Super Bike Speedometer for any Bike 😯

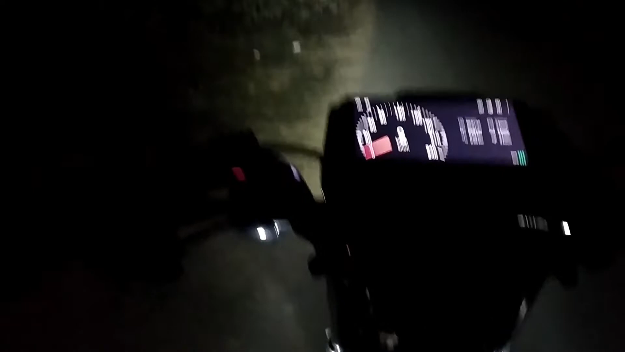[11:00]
नाइट मोड में बहुत ही अच्छा लगता है नाइट मोड में जैसे के आपको आख में लगताbare देखिए और जैसे कि संफेद लाइट होगा तो आख लेजा सफेद बीडा दो इसके लिए बहुत ही ज्यक्त होता है तो यह वाला वीचर भी इसके इंदर है आप आपना